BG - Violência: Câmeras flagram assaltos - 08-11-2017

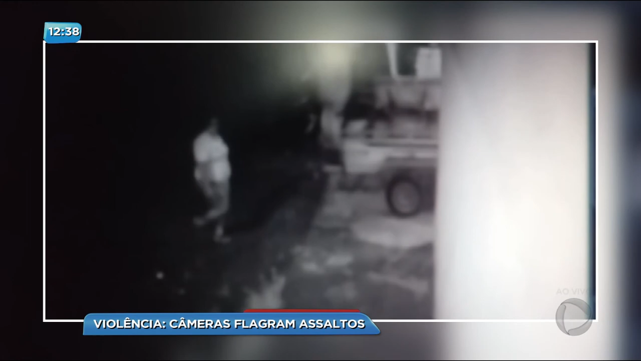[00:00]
As imagens mostram uma das ações dos bandidos.
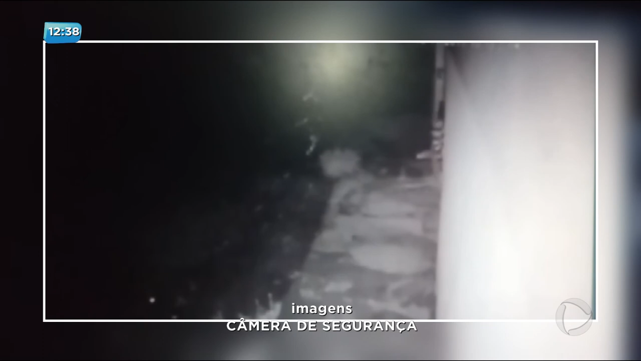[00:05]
Um dos criminosos rende a moradora que estava no portão, chega a empurrá-la no chão, enquanto o outro vai direto no motorista e pega a carteira.